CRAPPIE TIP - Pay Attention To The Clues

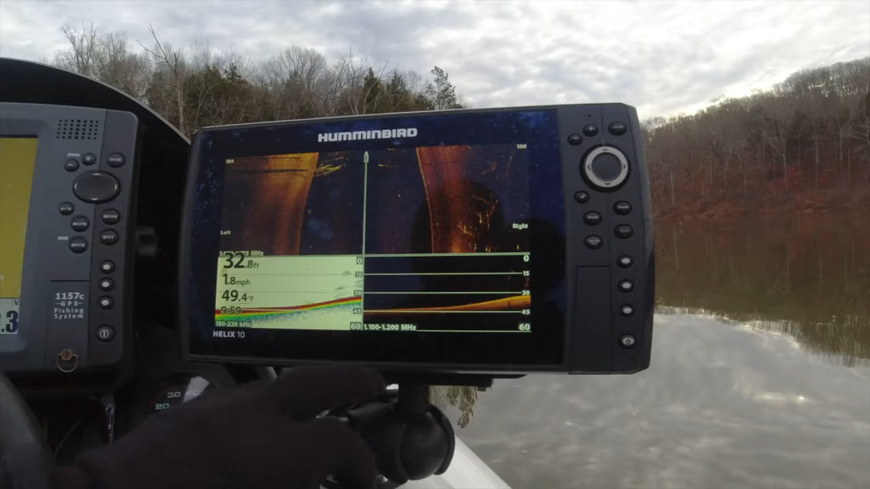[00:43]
On screen: depth 32.8 ft, speed 1.8 mph
got some trees there with some fish on them you see all those trees there I've got quite a bit of fish here
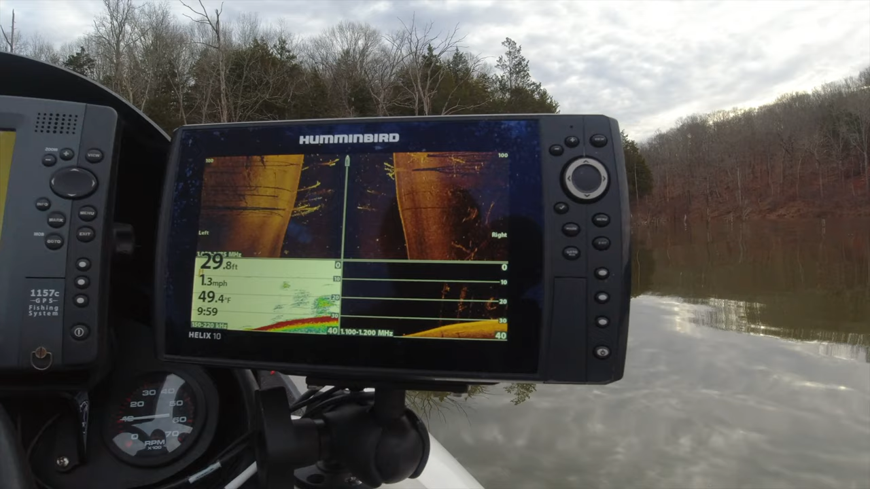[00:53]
On screen: depth 29.8 ft, water 49.4°F, speed 1.3 mph
man I really wish I had live scope I bet that'd be a lot of fun to try to catch some of these fish I mean you can see them there um see
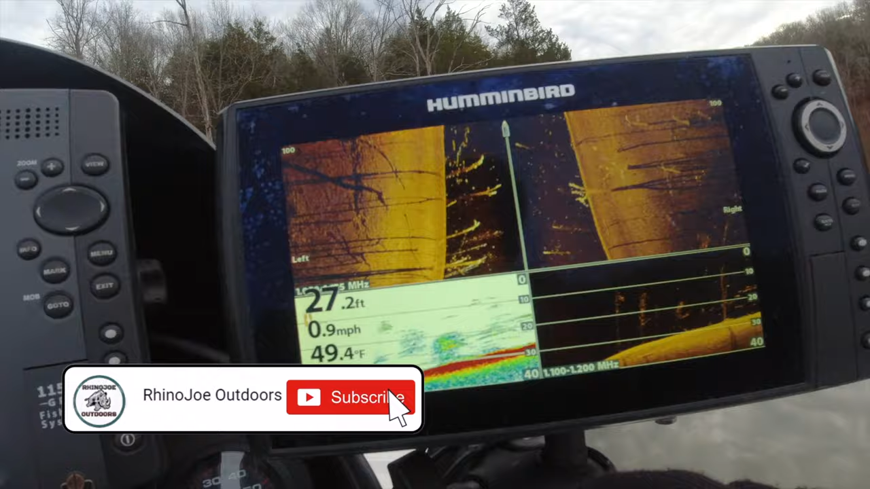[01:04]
On screen: depth 27.2 ft, water 49.4°F, speed 0.9 mph
over here you got the traditional sonar um and then over here you've got that down imaging
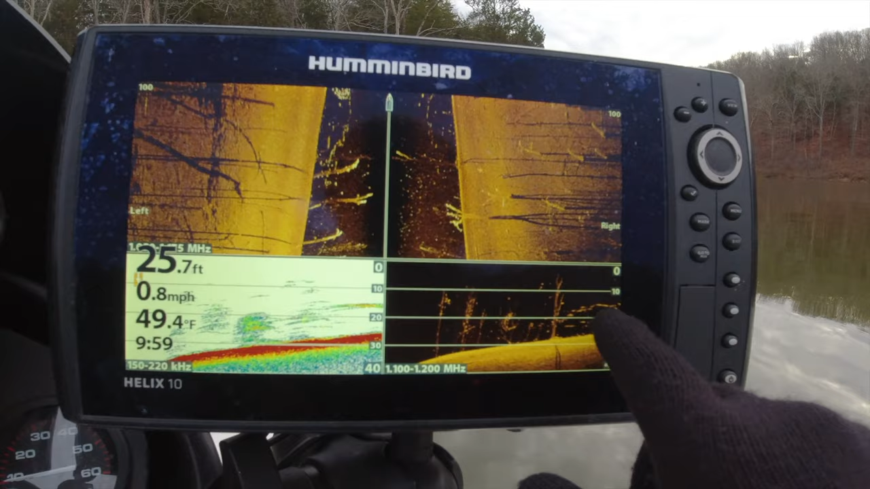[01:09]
On screen: depth 25.7 ft, water 49.4°F, speed 0.8 mph
and you can see all these fish those are fish right there so about if you look at that line about 15 feet down right there
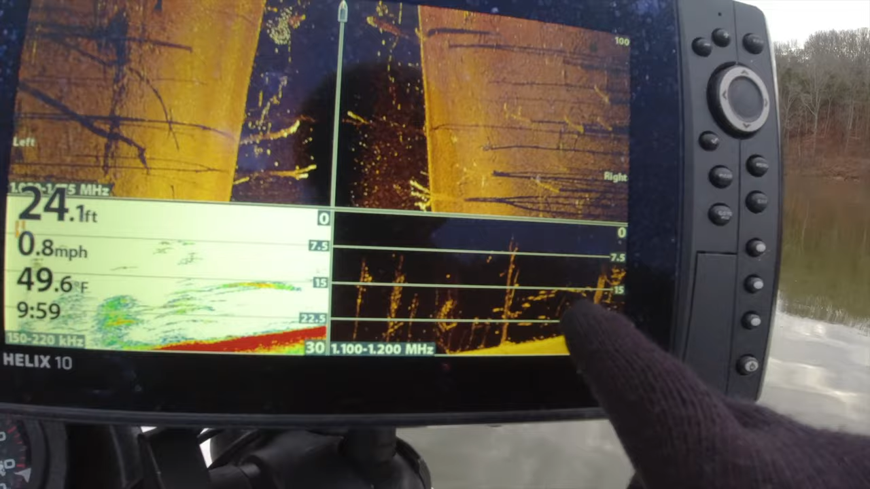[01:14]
On screen: depth 24.1 ft, water 49.6°F, speed 0.8 mph
so we're going to fish for those